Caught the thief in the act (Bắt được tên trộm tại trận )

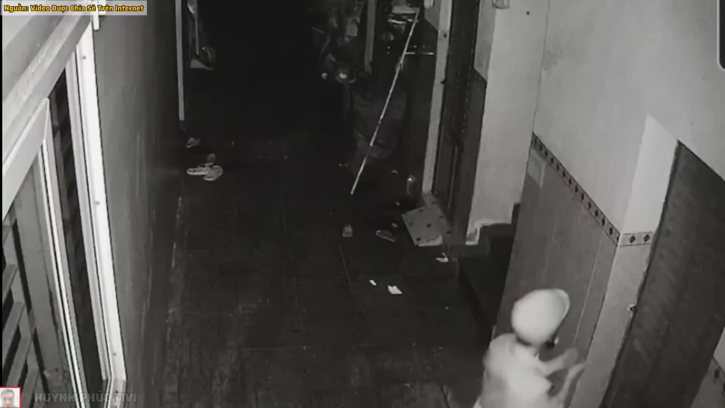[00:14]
Chúng ta tiếp tục đến với vụ sợm đầu tiên Lúc này một tên trợ đã đột nhập vào bên trong một khu sợ Quý vị hãy xem, nó dùng sợi dây để buộc cái cánh cửa phòng sợ của người ta lại luôn gọi kia Gây góng cho Giờ hãy chờ xem diễn biến tiếp theo của thằng này đây
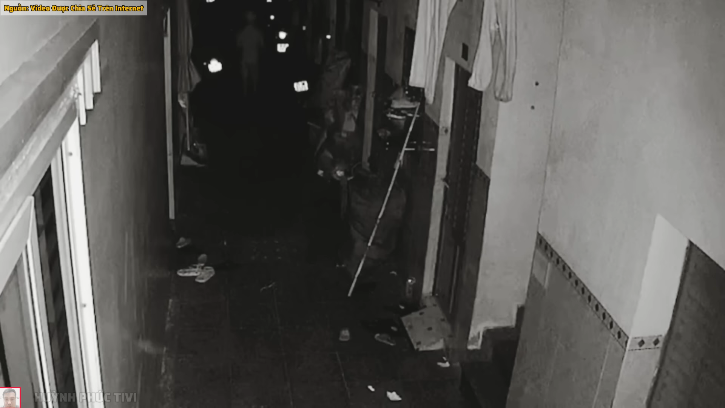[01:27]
Rồi, sau khi buộc những cánh cửa xong Nó vô nó bỡ chiếc xe của người ta Lúc này nó thò vào bên sông Để nối dây điện của chiếc xe kìa
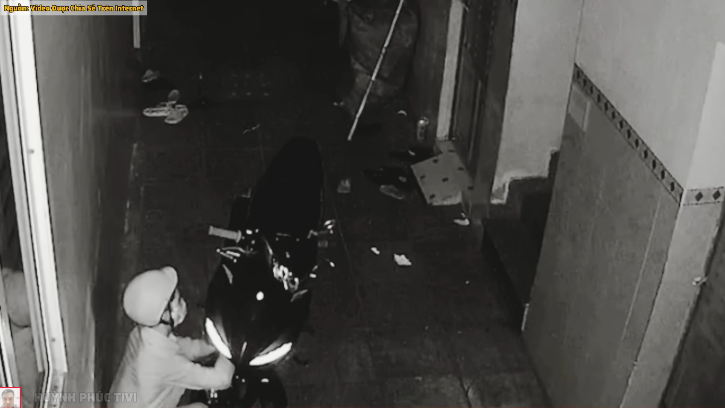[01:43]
Quá trời chuyên nghiệp cho tụi này luôn quý vị ơi Những ai ở khu trọ thì nhớ cẩn thận tài sản của mình hơn nha Đẩy chiếc xe vào bên trong phòng trò đi cho chắc ăn